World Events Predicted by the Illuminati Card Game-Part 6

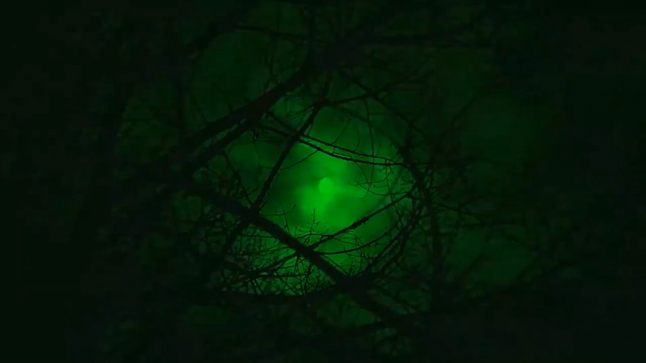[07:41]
These days, soldiers have to work in the dark with bulky and rather heavy night vision goggles.